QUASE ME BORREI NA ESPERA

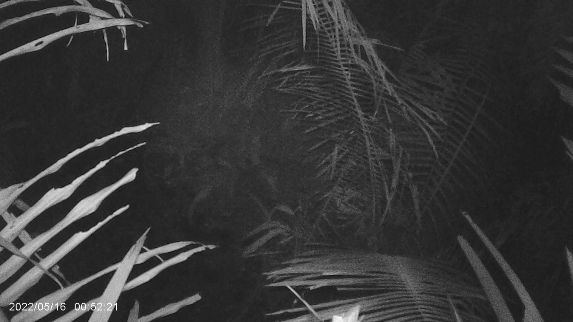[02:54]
sem tremer a imagem não tem uma qualidade muito boa até porque já tá quase noite né fecha aí com a outra imagem filmado pelo celular
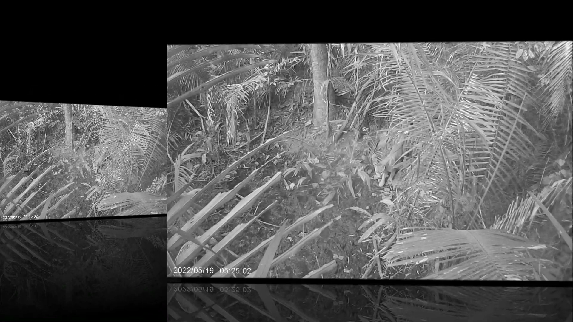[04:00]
foto aí ó agora veja a segunda foto continua no mesmo lugar vamos para a terceira foto na terceira foto tinha dado apenas um passo meus amigos desculpa está cortando o vídeo de vocês aí mas
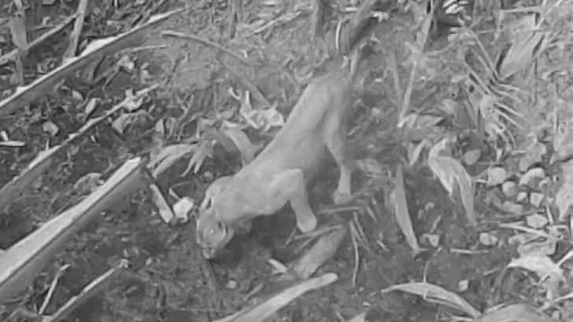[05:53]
bebendo aí coisa mais linda do mundo é muito bonita galera essa câmera vem aqui ela tira três fotos e depois que vai fazer um vídeo de alguns segundos aí pula para frente de novo tira mais três fotos mas para tirar as fotos algo tem que passar na frente dela e acionar o sensor entendeu no caso vocês podem ver que a câmera está a onça está se mexendo de vez em quando nas fotos e depois pula para o vídeo veja agora o último vídeo é agora ela vai embora a bebê vai embora beleza e o vídeo é esse meus